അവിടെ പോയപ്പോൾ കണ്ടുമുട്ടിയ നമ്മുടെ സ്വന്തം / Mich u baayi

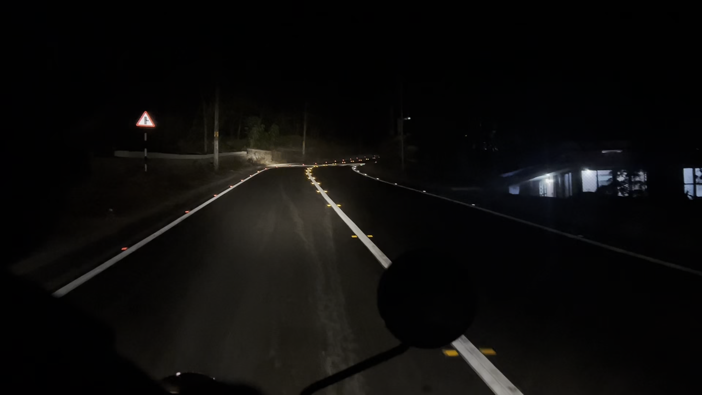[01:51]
ഇറക്കം തിരിച്ചു വരുമ്പോ ഇറക്കങ്ങളും മാത്രം ഉണ്ടാവുള്ളൂ.
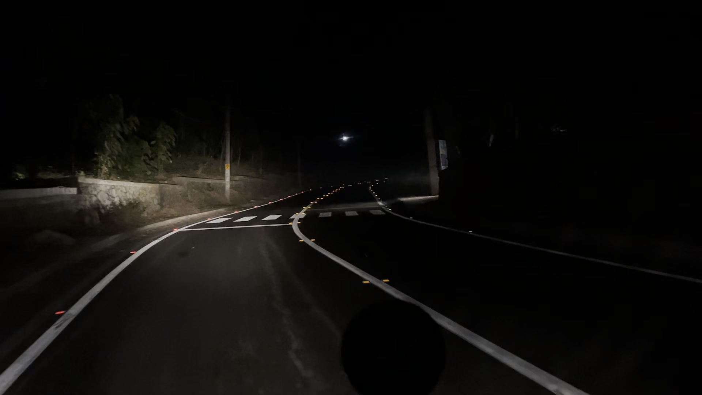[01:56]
പിന്നെ ഞങ്ങൾ ഇത്രയും നേരമായിട്ട് ഈ യാത്രയിൽ മനസ്സിലാക്കിയ ഒരു കാര്യം എന്ന് പറഞ്ഞാൽ എല്ലാ റോഡും മിക്കതും കയറ്റാണ്.
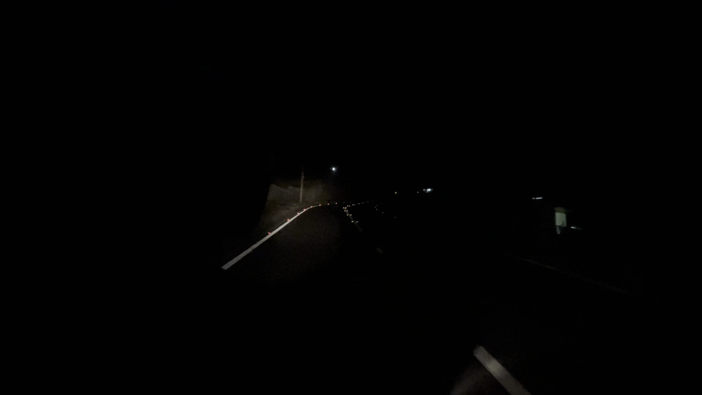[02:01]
അങ്ങോട്ടേക്ക് പോണ വഴിക്കൊക്കെ ഫുള്ള് കയറ്റം മാത്രം, കയറ്റം തന്നെ ഉള്ളൂ എന്ന് പറയാം.